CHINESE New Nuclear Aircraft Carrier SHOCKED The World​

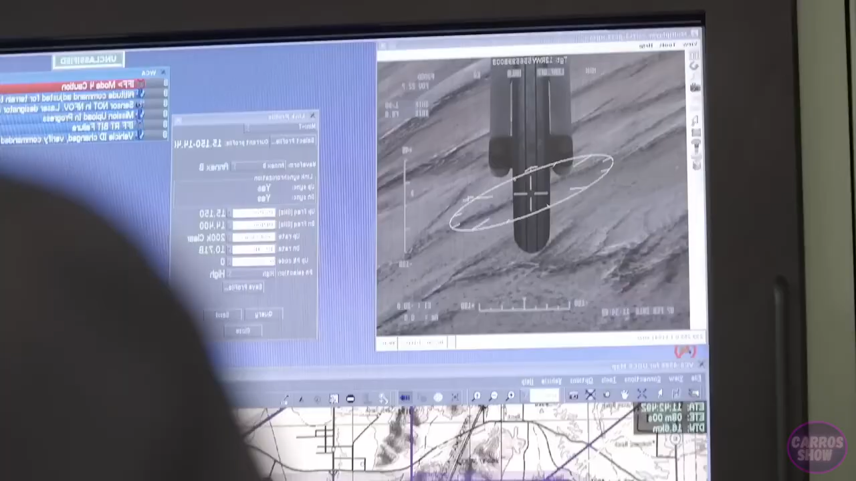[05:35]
Not even a fly can hide from it, because the latest optical systems are installed under its body.